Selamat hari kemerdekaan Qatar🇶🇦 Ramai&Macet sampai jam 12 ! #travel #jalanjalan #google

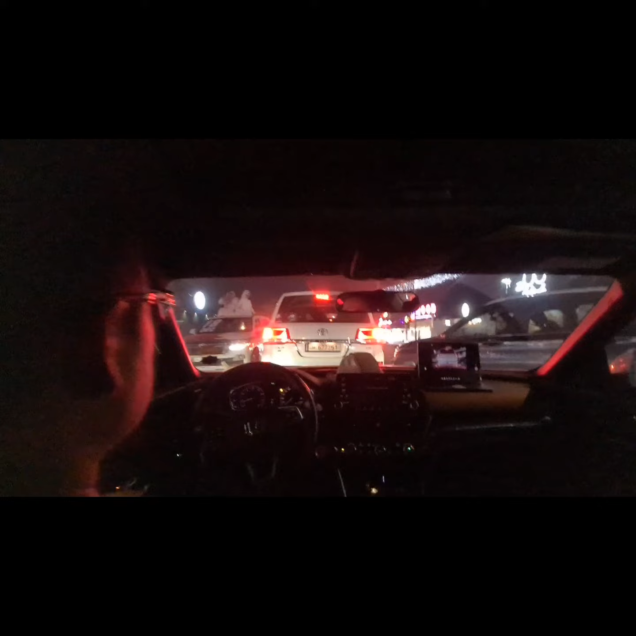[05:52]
Kita tuh lagi macet banget, tuh macet banget karena lagi ini ya parade Qatar National Day.
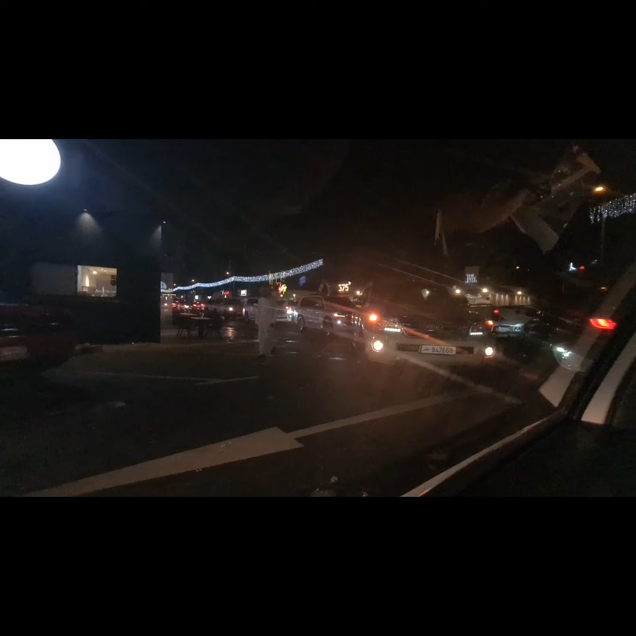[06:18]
Nih teman-teman, rombongan konvoynya mereka nih yang bawa bendera, lihat tuh.